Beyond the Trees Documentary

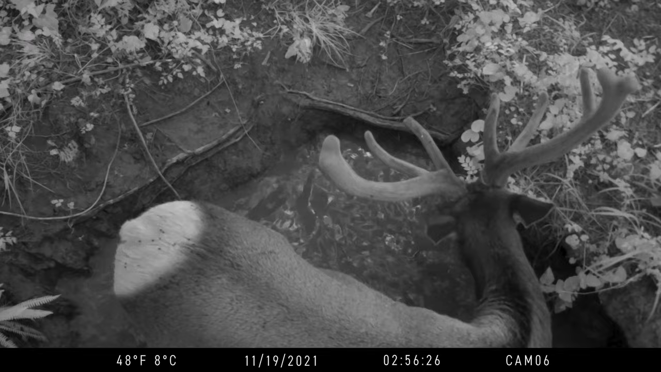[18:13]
Looks like the elk have been here. No, where's the camera? Have you checked it recently? Let's see.